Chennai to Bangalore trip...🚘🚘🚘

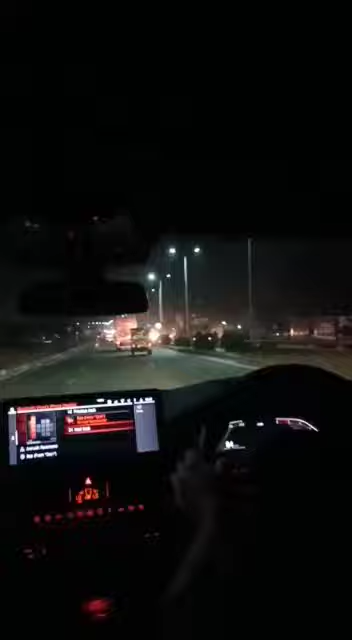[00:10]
It's early morning, at 4 o'clock, we will go to Bangalore Highways. I told you that the morning is very free. We have full heavy vehicles and traffic.